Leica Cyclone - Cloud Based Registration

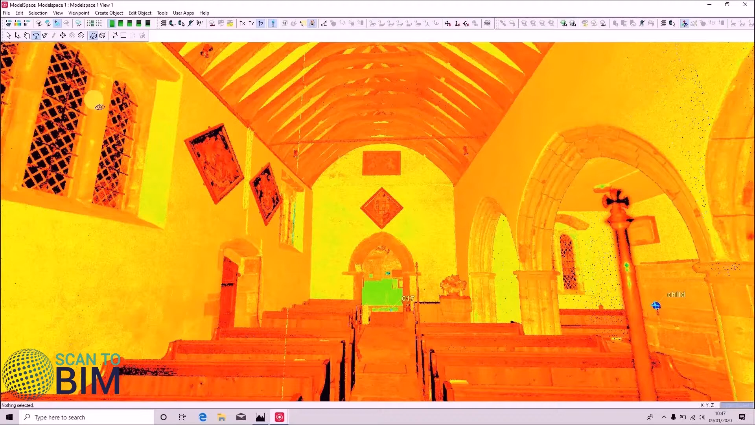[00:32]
This is due to having surfaces that are very stable and having readily identifiable planes. So here we can see we've got data on the floor
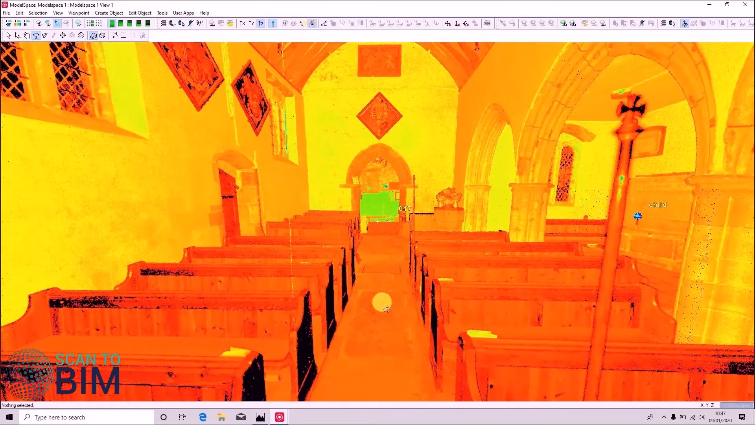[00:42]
and we've got data on this wall and this back wall here. Having insufficient overlapping data in any of these primary directions can
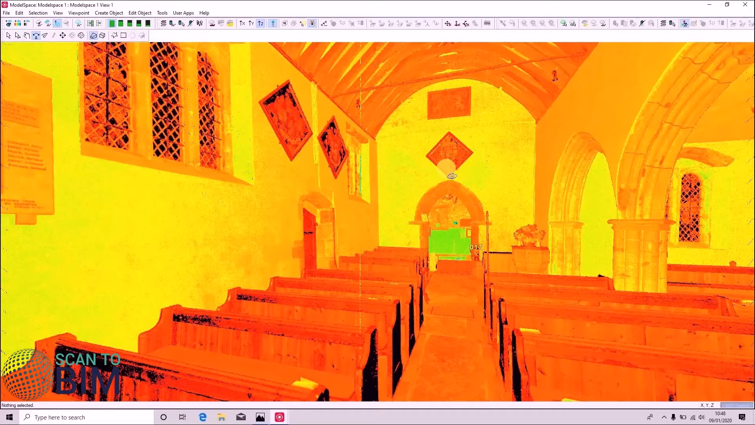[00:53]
result in slippage in the alignment and produce a poor result.
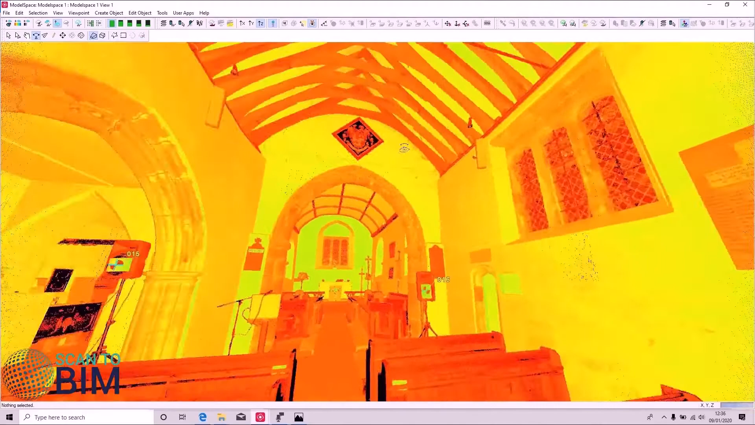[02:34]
Now the adjacent scan was carried out just
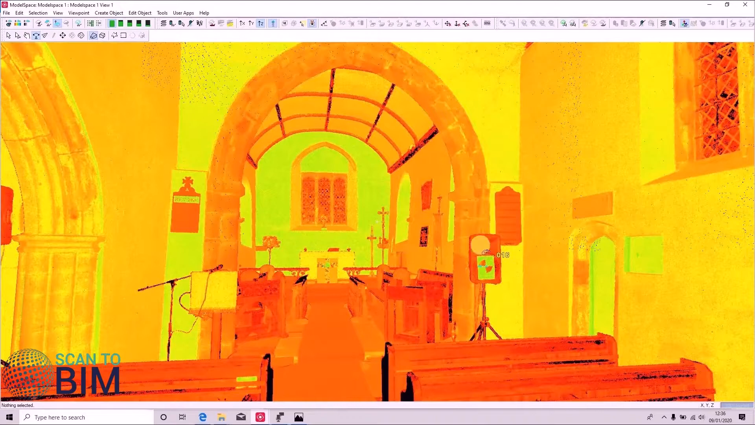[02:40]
next to this speaker and we'll have a quick look at that scan as well.
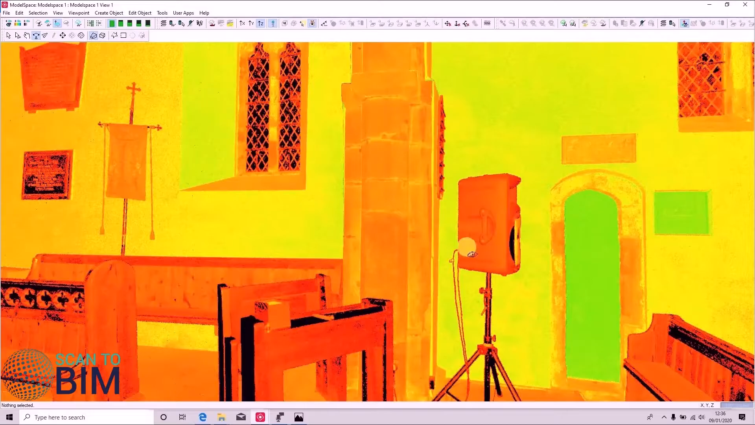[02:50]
You can see we're now adjacent to the speaker so there's going to be a lot of nice overlap between the two scans for us to use in our cloud registration.
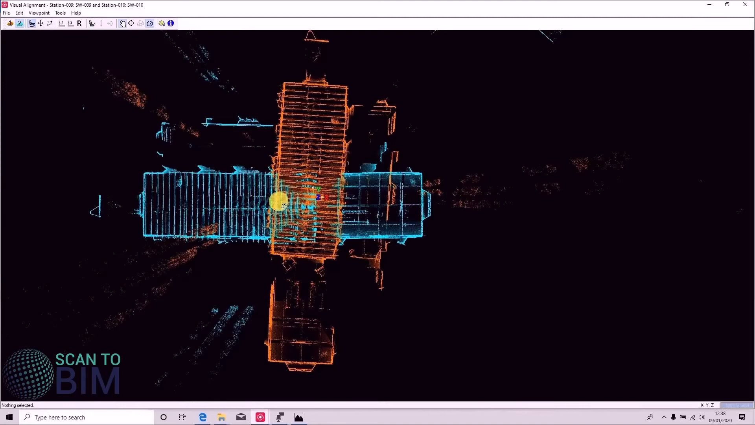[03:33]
controls here are same same as in cyclones model space. At the moment we're locked into a 2d view we can click
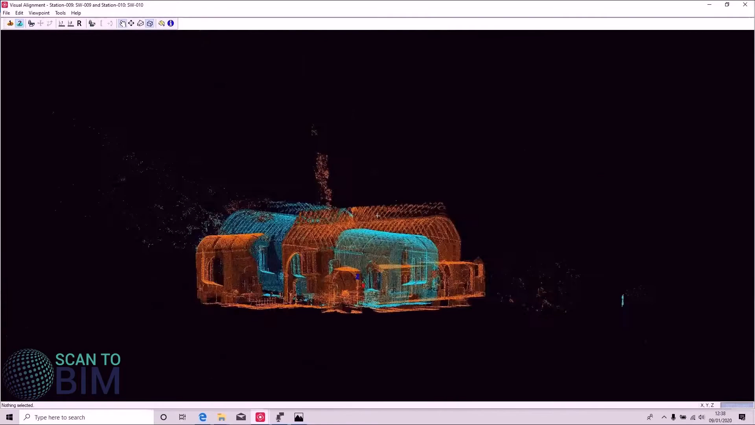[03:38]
that button and then we're free to navigate this this can be useful in understanding how the two
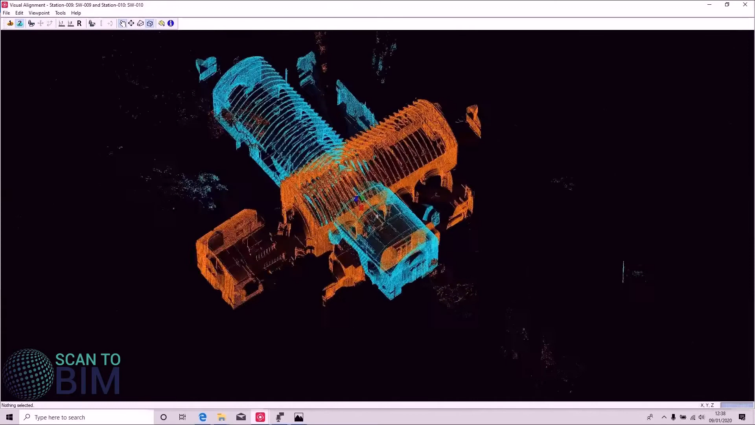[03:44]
scans align but when you when you do your cloud alignment you do need to be in there in the preset view.
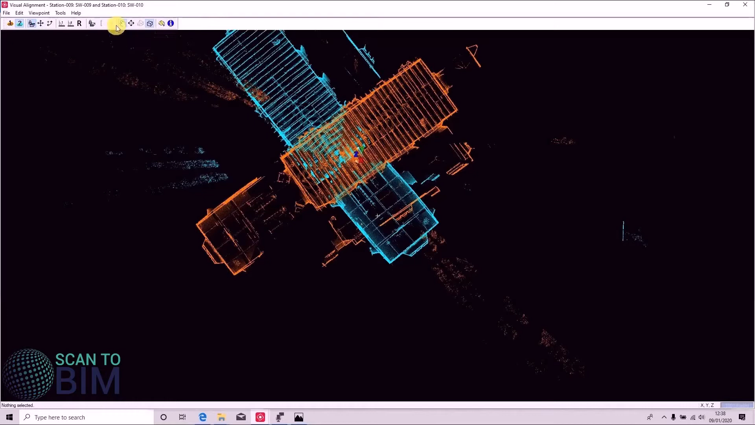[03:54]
So we're just going to rotate point cloud so that it lines up
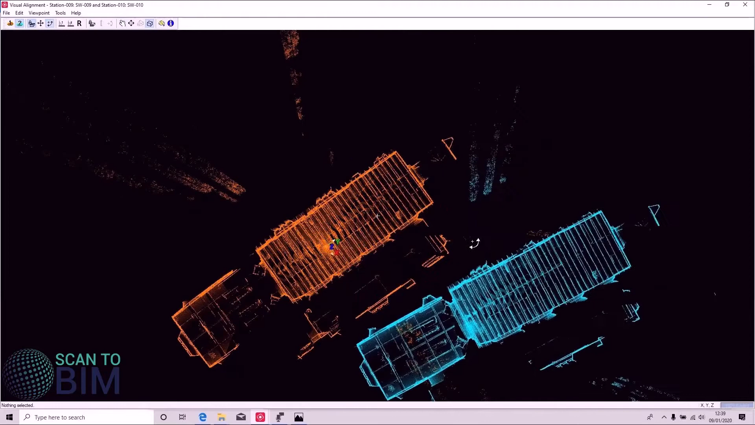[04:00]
then we're just going to move it into position and that's a pretty good fit. So we will now view the data in the elevation
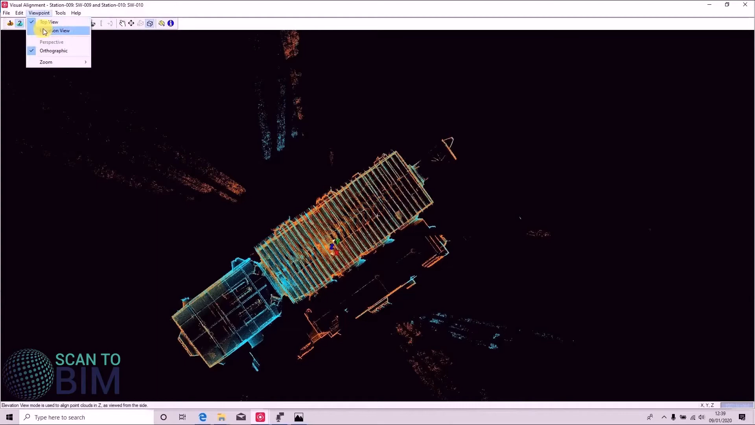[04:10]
view so viewpoint elevation view just rotate around a bit can see it's
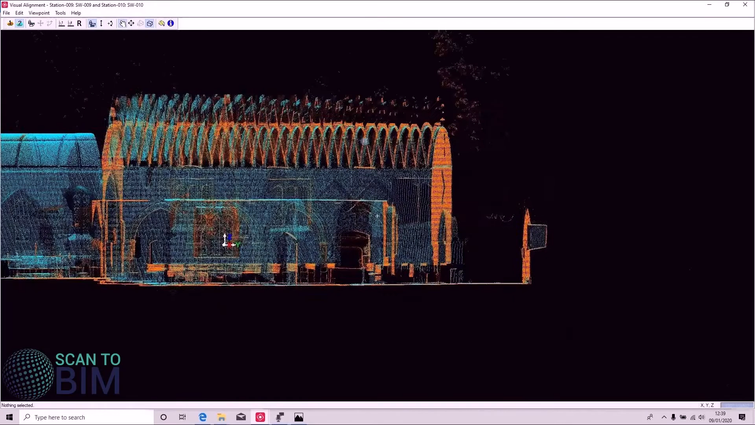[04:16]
pretty well lined up already but just move the point cloud up and down till
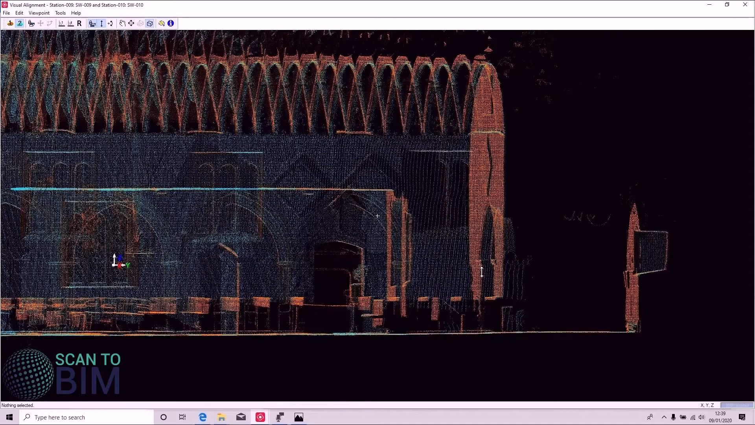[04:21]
you get a good visual alignment looks good and so just go back to the top view everything looks great and we'll optimize that constraint.
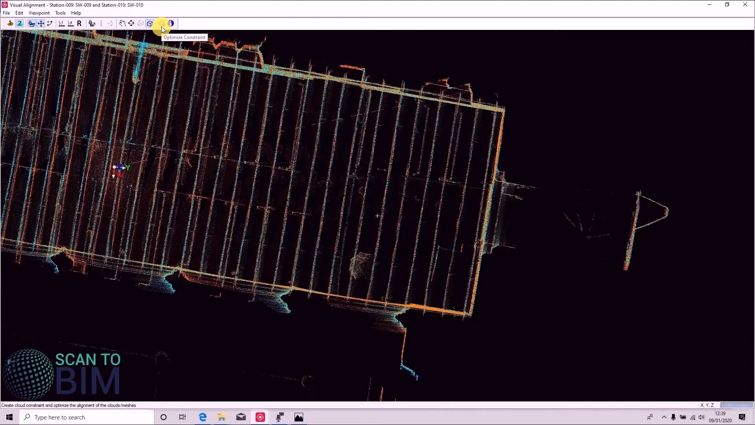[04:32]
So we can see that our histogram is looking good all the data's nicely on the bell-shaped curves there.
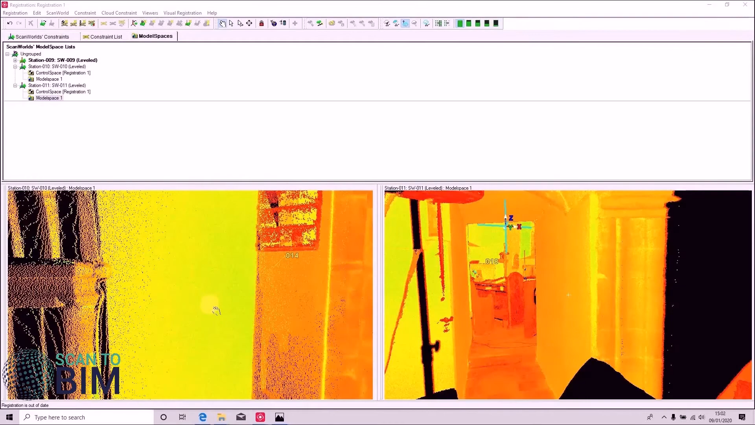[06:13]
And so the way this three point PIC registration works is if we just zoom out
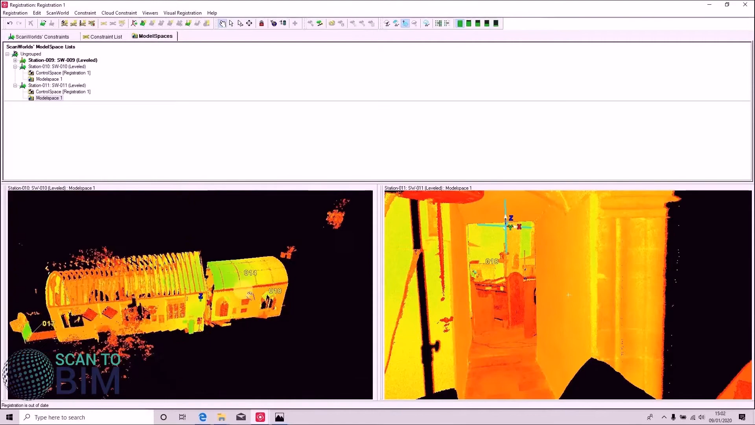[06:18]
we have to identify three common points in both scans.
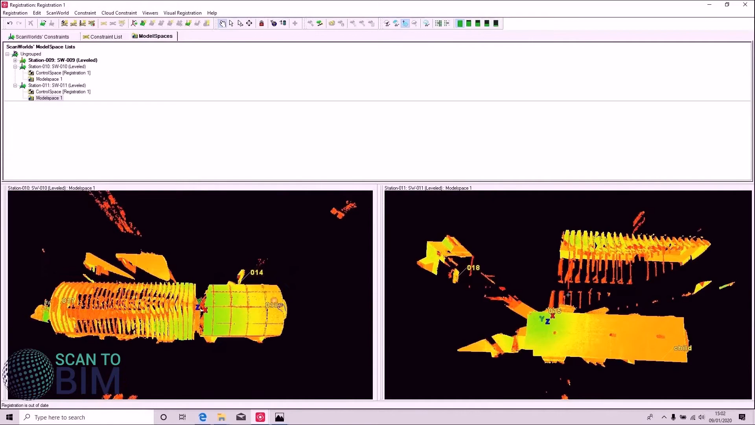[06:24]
So it's more manual method perhaps than the visual alignment.
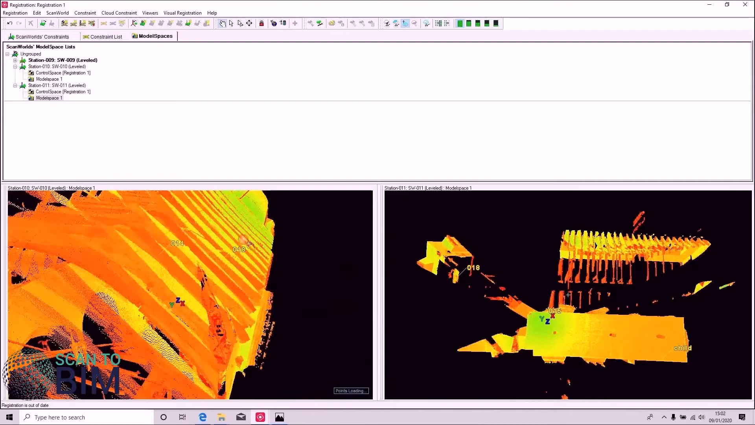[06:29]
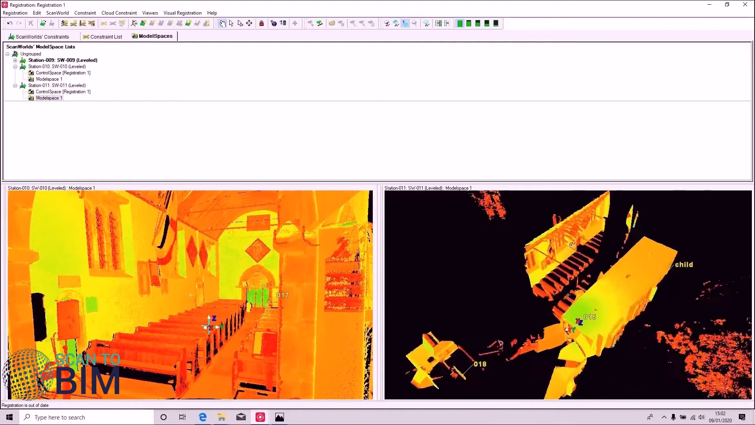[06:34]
So yeah let's get started.
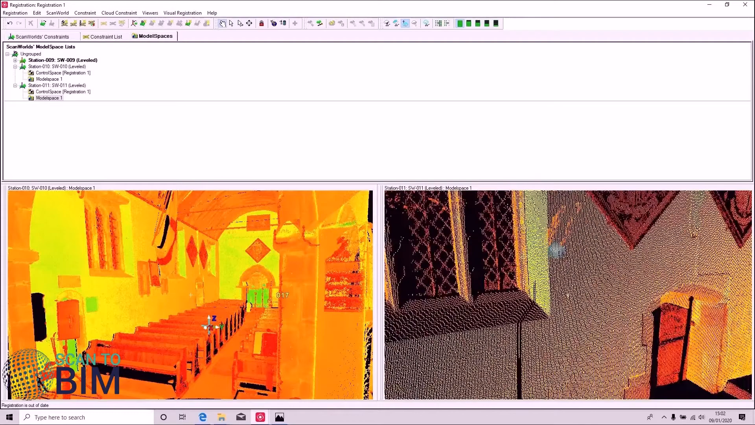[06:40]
So this is the same corner in both scans so we used a multi-pick tool to pick
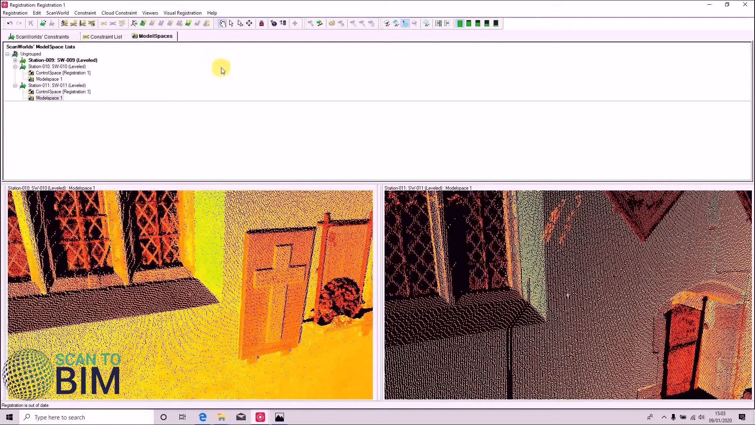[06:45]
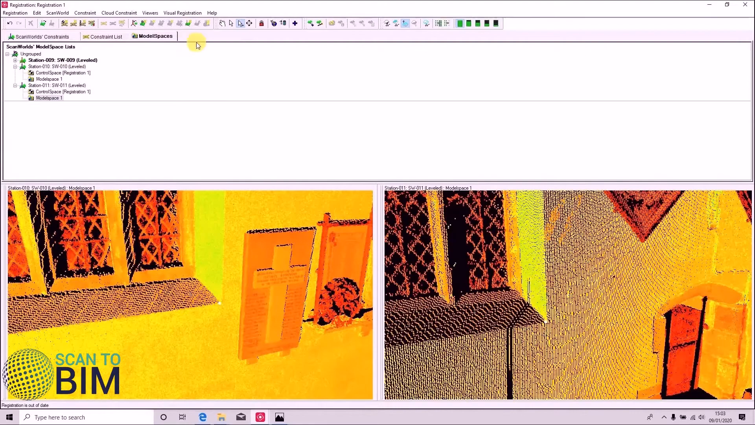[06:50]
one point and then just have to identify two other areas.
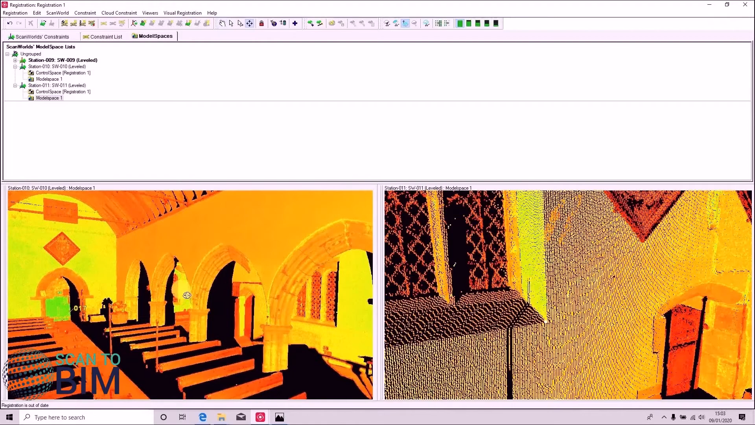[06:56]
There's another corner to use that.
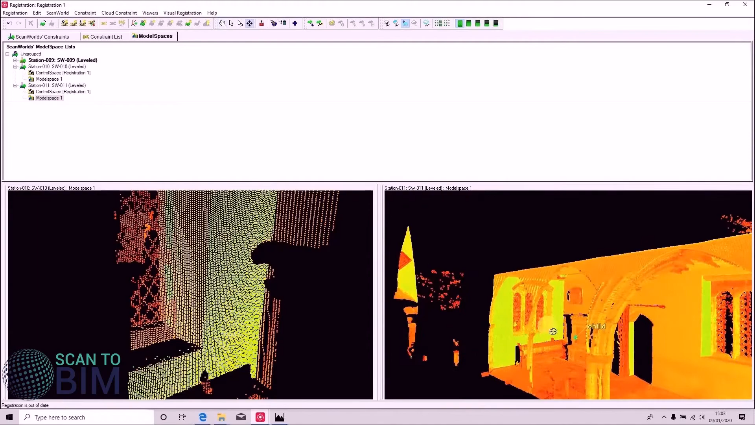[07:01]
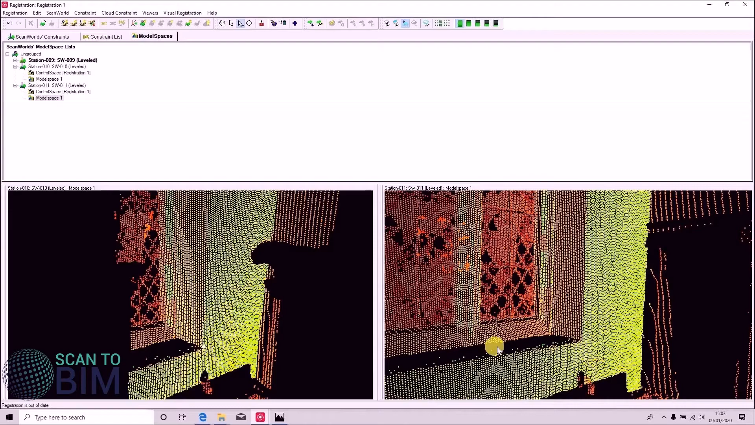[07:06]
This gives cycling the initial hints it needs to do the cloud registration.